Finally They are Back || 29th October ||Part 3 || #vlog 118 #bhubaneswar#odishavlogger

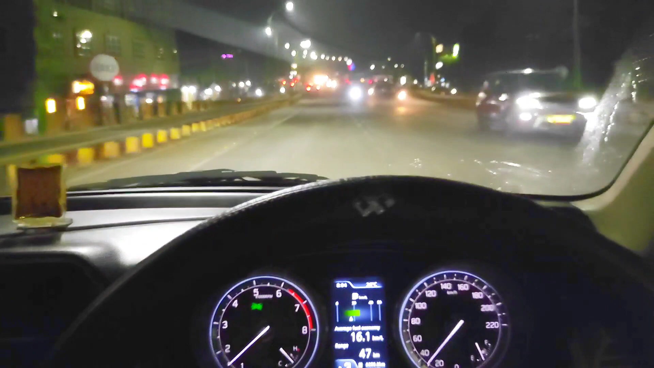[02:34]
सामने जो छकटा अच्छी ही से सेम जगह जो गाड़ी एक्सीडेंट होता है
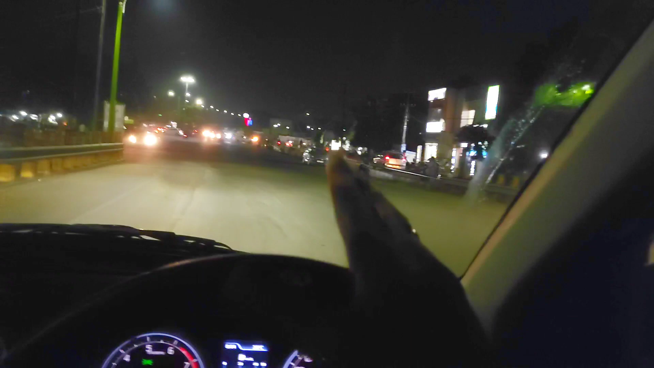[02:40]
एक्सीडेंट मीन मु ठीक टर्न कर गोटे बाइक फुल स्पीड रे आसला लेफ्ट रूट पिट
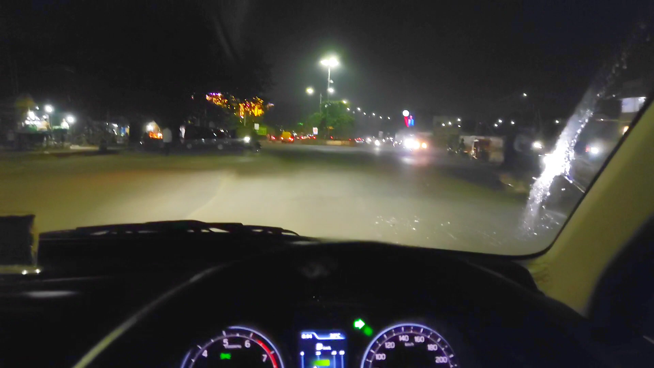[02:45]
दे पड़ेगा बट मु ठीक रे थी एक्चुअली मोर टर्न करिया वे ठीक थी स्लो रे भी थी बट
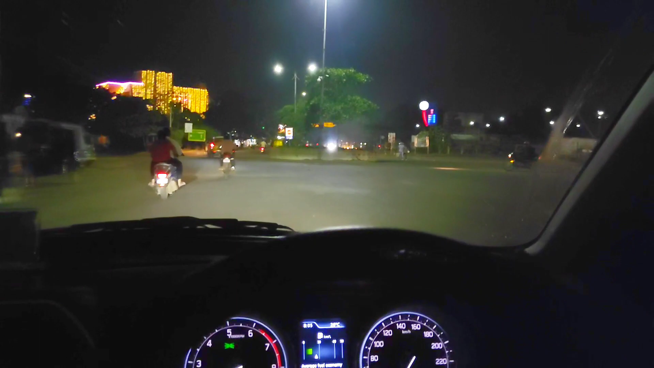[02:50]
सी एट स्पीड आसाला ये जगह से कंट्रोल कर पार्लानी मुझ को टर्न है पिटदेला लेफ्ट रूट
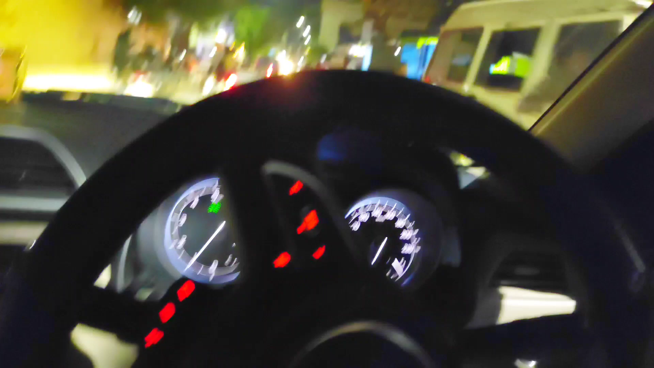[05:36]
ପୋଲିସ ଗାଡ଼ି ଥୁଆ ହେଇଛି, ମୋତେ ଦେଖିକି ନେଇଯିବ କିରେ ବାବା, ସୁଟିଂ କରିଛୁ ବୋଲି ରୋଡ଼ରେ।
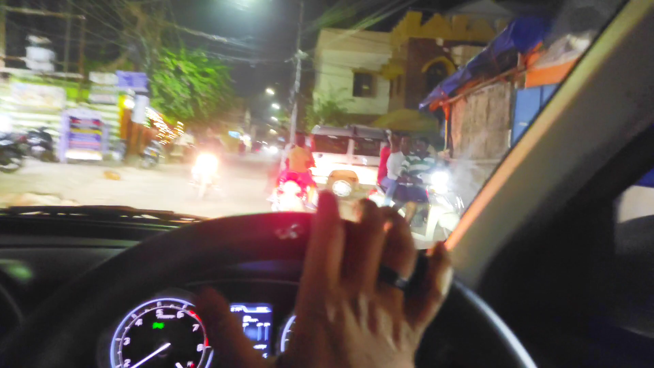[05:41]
ଦେଖ ଦେଖ ଦେଖ ଦେଖ ସେ ବଲେରୋ କୁ, ପଛରେ କୁକୁର ଅଛି, ଯଦି ବାଜିଲା ନା ତ ମୁହଁ ଫଟେଇଦେବି।